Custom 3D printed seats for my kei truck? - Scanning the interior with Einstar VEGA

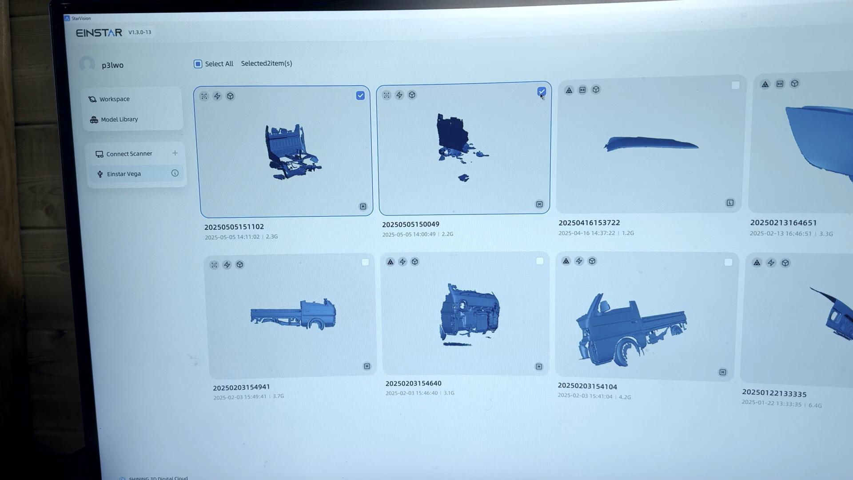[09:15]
we want to import these and we want to align these so you see import workspace
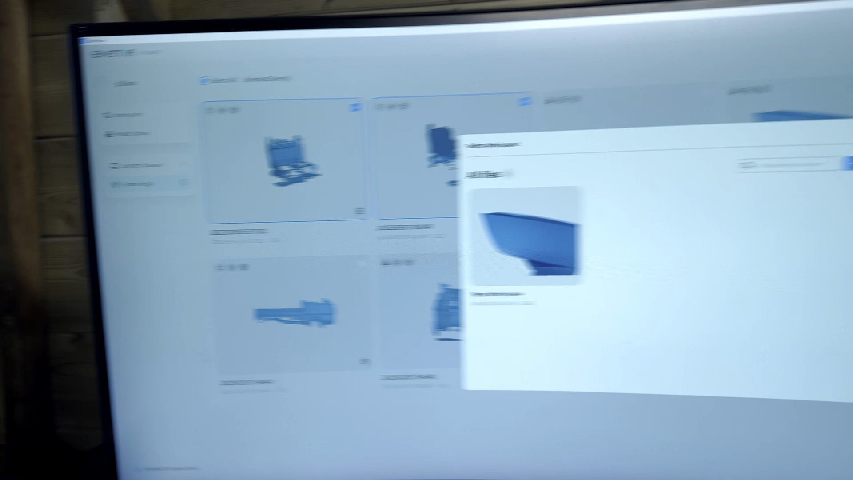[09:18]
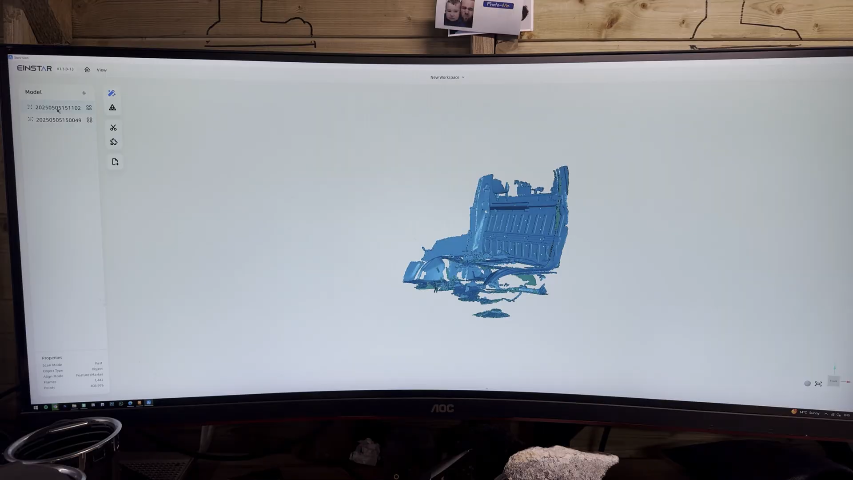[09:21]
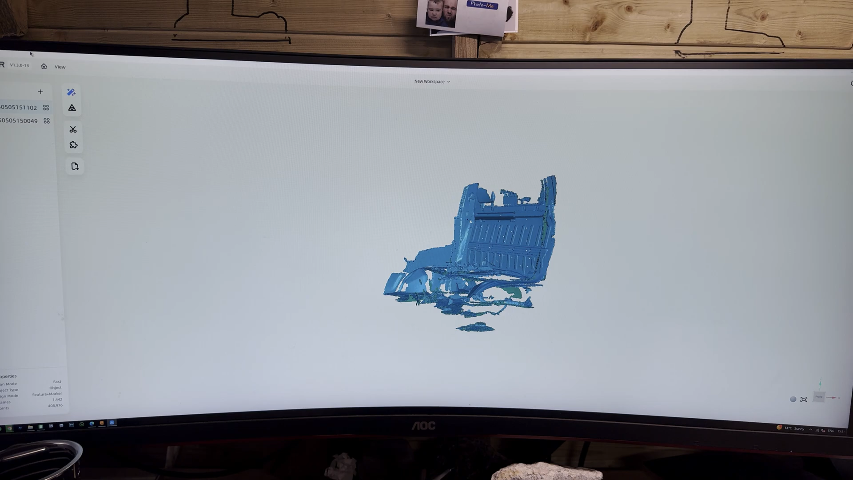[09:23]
and here we are in the workspace sorry about the noise in the background I do have this thing running again
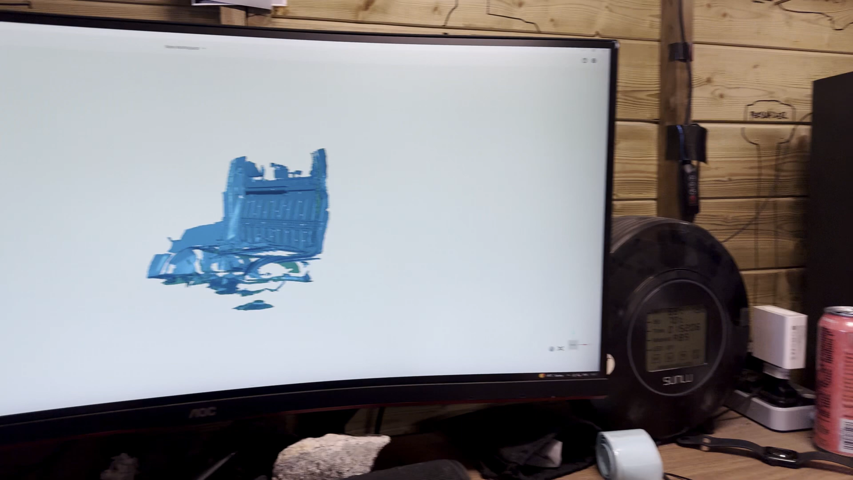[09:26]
so it's making a wee bit of noise there can't do much about it I'm just a very very busy person I guess
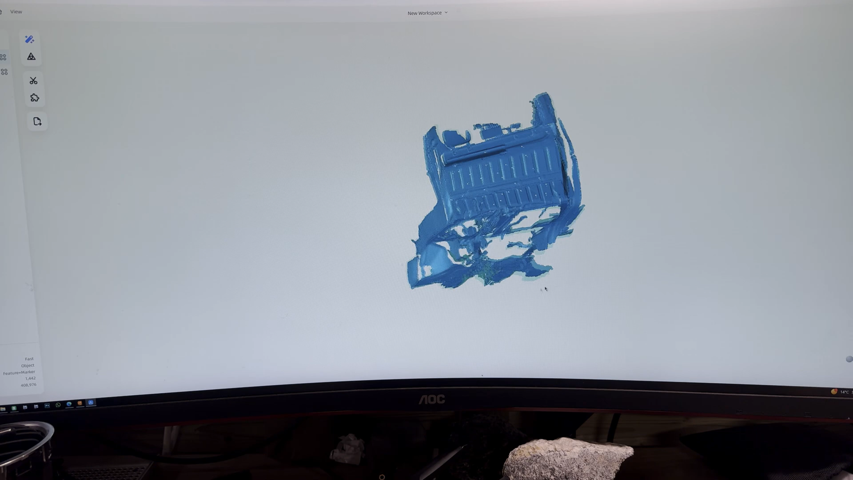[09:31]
so these are our models these are the point clouds taken straight off the scanner
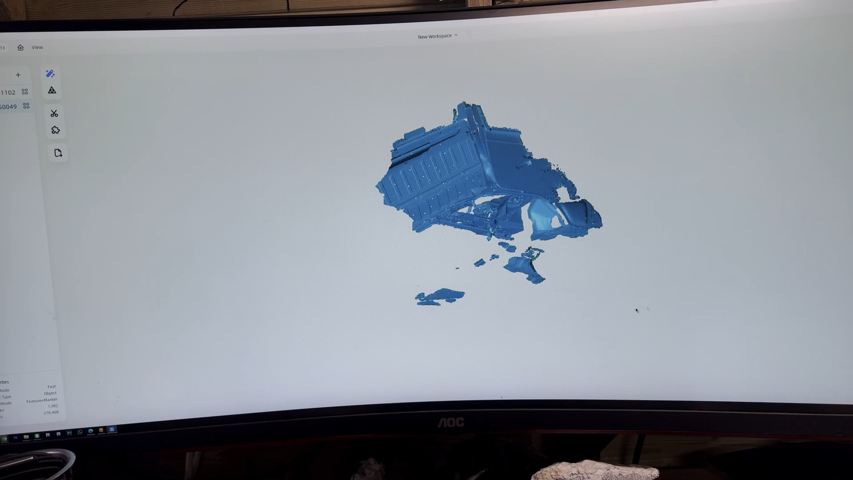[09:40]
these at the minute are not aligned in any way shape or form so to do that
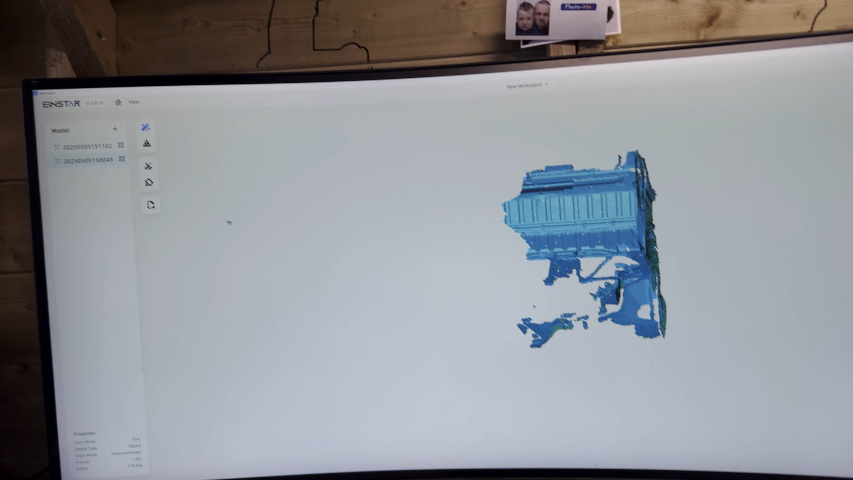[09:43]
we go to the little jigsaw piece up here and we select our models this one and this one there's a couple of ways to align these things there are manual adjustments if you want
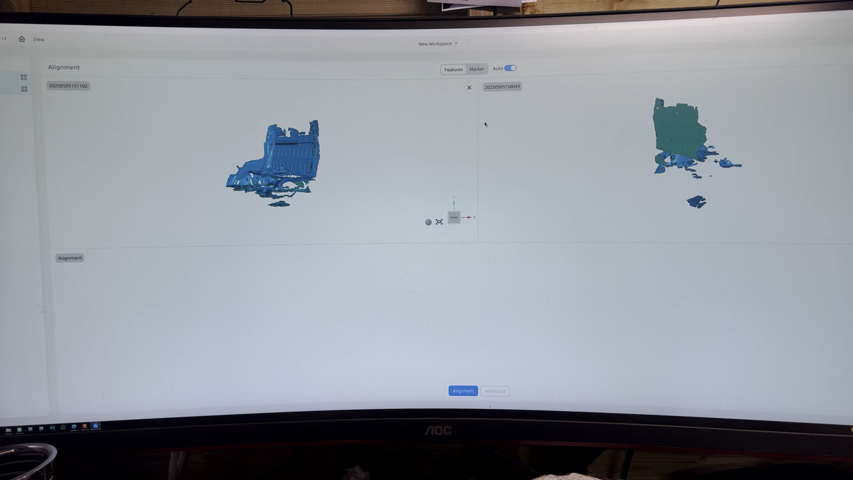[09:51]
to but we're going to use the auto settings because it has been quite good for me so far for this we want marker alignment up the top here and automatic we don't mess with anything
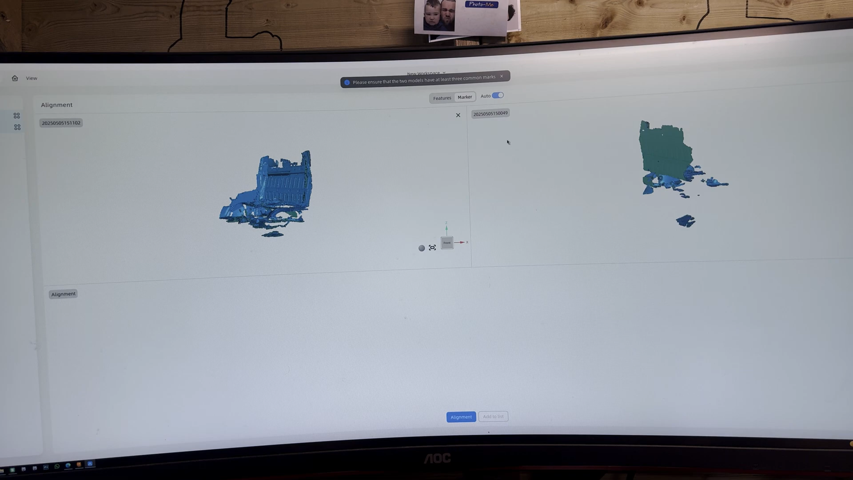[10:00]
at all I just want to see what this can do with these two scans hit alignment down the bottom and
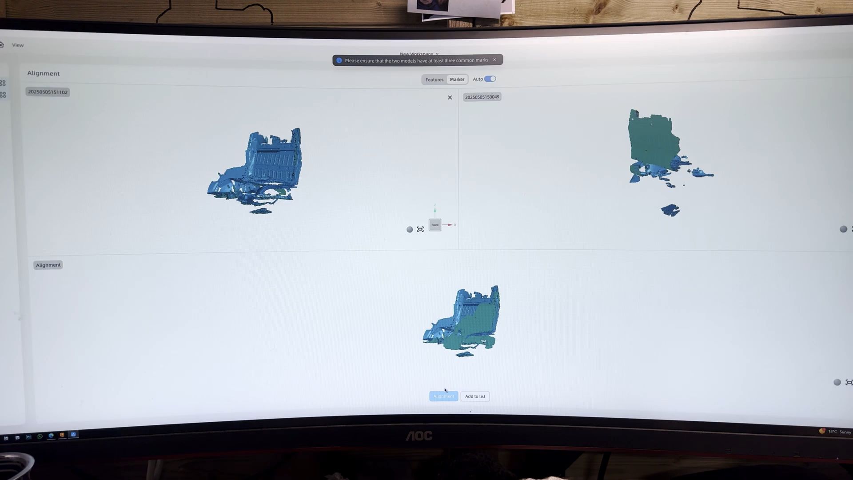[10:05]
it's already done that was literally
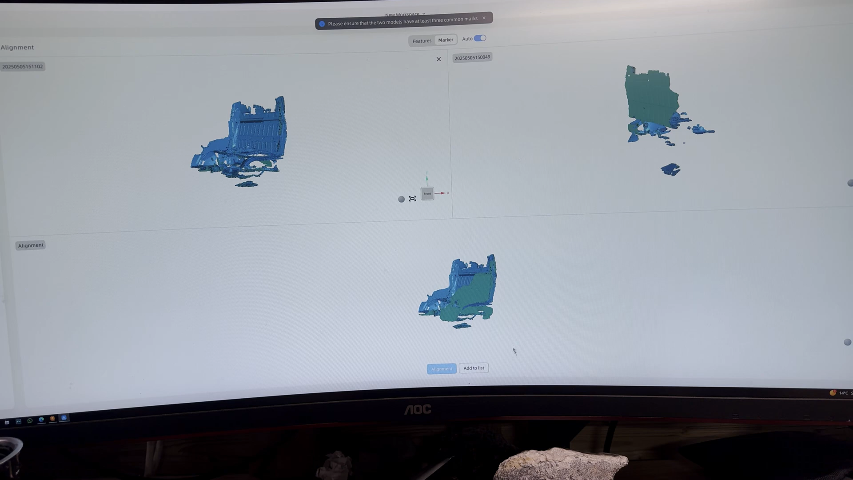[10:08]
seconds and you can see
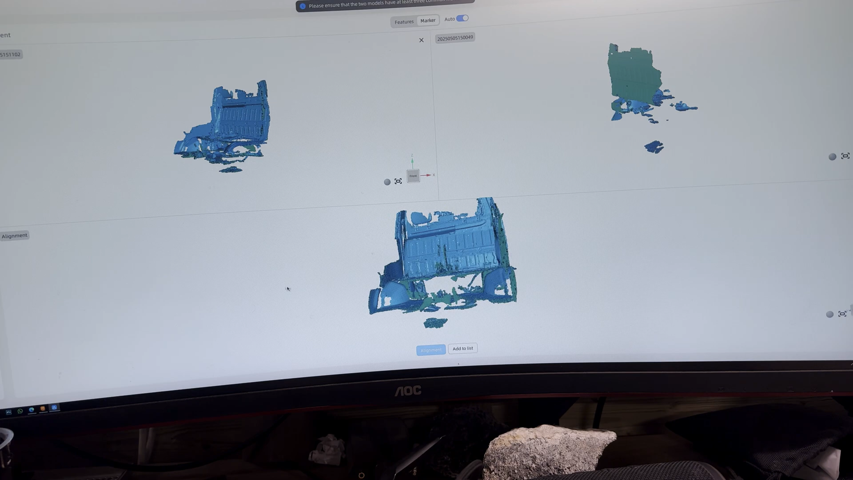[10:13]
everything's aligned we've got the door cards on both sides so I know the extremities that's pretty good so we'll add this to our list and we will come back out of alignment mode